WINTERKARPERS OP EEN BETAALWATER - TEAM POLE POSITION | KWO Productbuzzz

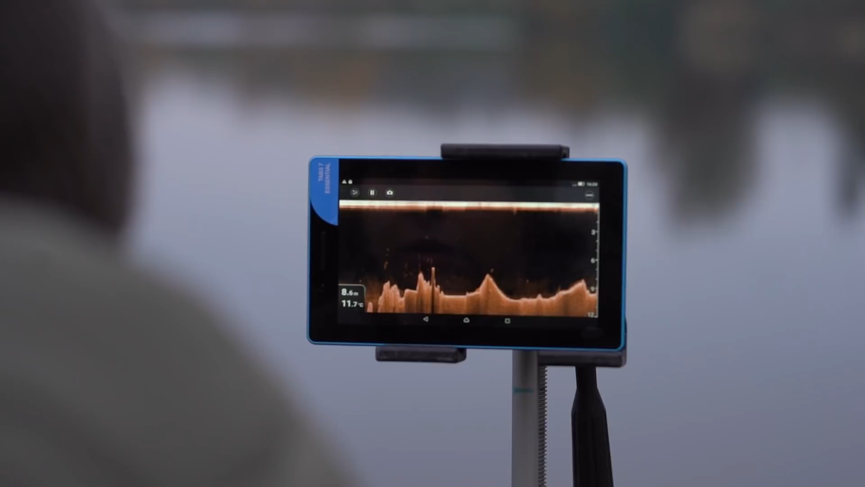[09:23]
Je ziet ze gewoon echt onderaan de randen van de taluten op 9,5 tot 10 meter zelfs. Ja. Zie je ze gewoon echt bij bultjes bij elkaar liggen. Ja.